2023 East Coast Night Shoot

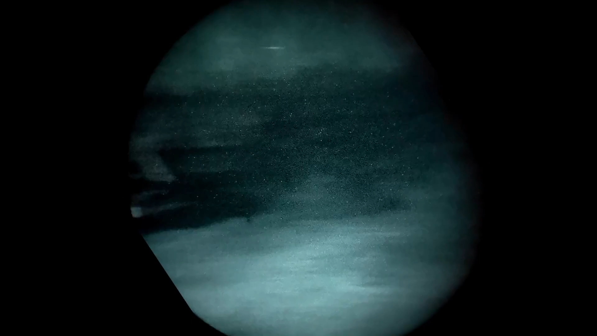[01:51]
Go ahead and load and make ready.
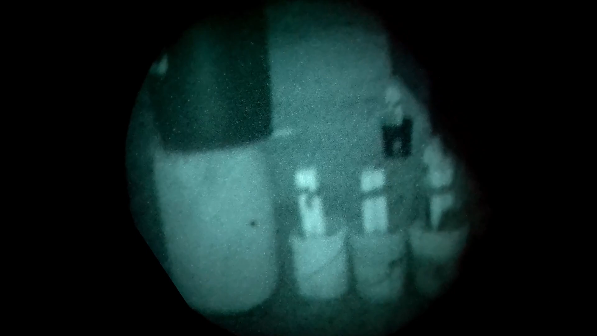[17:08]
Oh, that's way too bright. I don't know where my down button is.
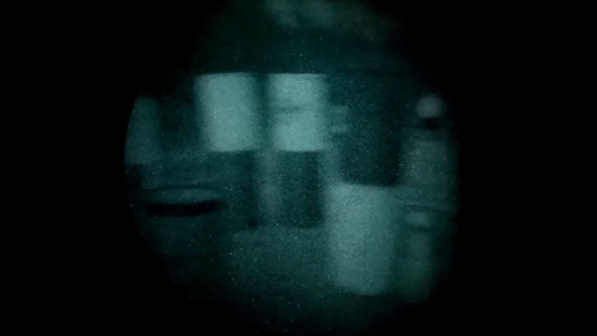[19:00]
I gotta check my illuminator real quick. Heck yeah, do it. All right. Illuminating. Oh yeah, that would be really bright. We'll go with that one.
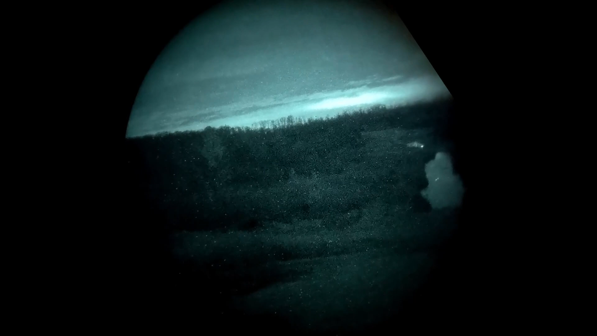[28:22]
Yep, impact. It's crazy, I can see it with my nods, but it's impacting the steel. I can't see the steel, but I can see it impacting the steel.
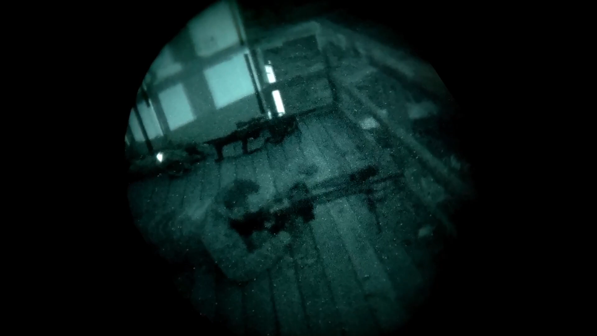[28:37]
Dude, seriously.
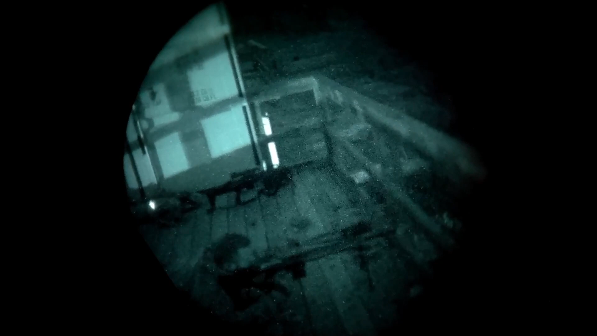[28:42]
Oh, Drew, it hit the hard down.
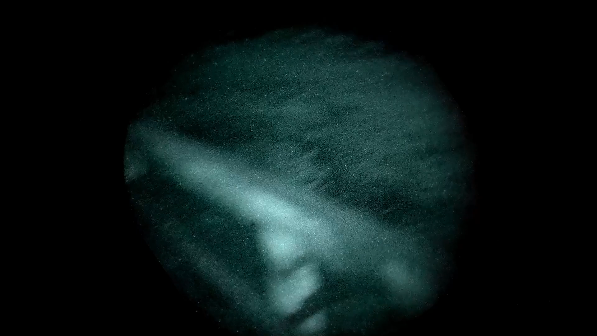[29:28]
Impact was a little left edge, I think.
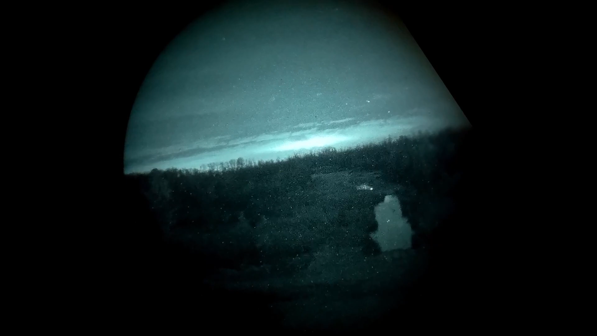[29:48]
Pixelated, but you can kind of make it out. Yeah, it's wild, man.
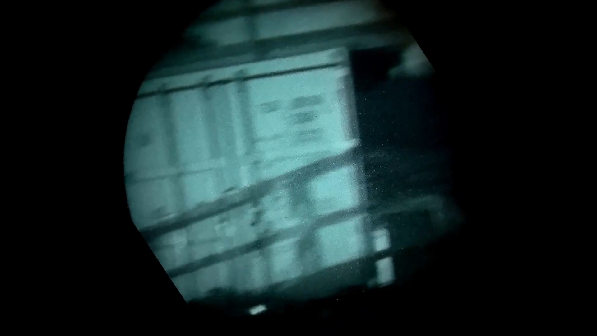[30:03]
It's actually almost better if you dial it back, but you can just make it out. And you must have looked through it.